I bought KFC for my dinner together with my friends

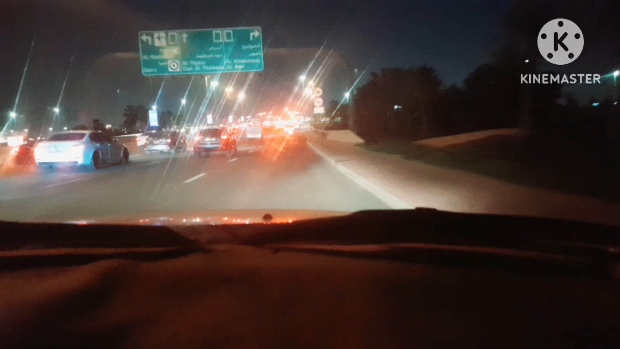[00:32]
Yan, buti na lang, guys. At sinamahan ako nitong kaibigan ko. Napakagwapo kaibigan. Magkano KFC? Magkano KFC? Malalaman natin yun. Ayan, guys. Kaya habang ano, yan. Bibigyan natin, guys, para magkaroon naman tayo ng ano, may saysay yung paglalakan.
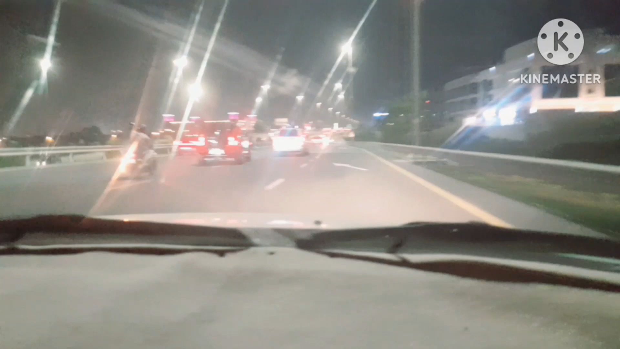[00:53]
Actually, guys, likod lang to, guys, so lang. Wala namang wala sang shortcut ba na pupunta lang yung way na ano. Diri-diretso din sa sundan, diri-diretso sa ano. Kaya yan. Malapit lang to, mga 5 minutes, 10 minutes, maranga ka na. Balik ka na yan.
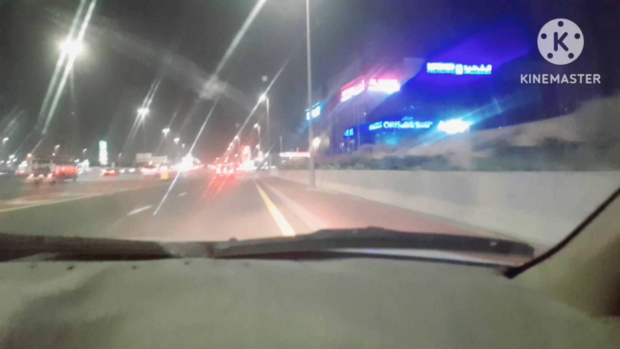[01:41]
Ito na yan, petrol pump. Yes. Diba? KFC.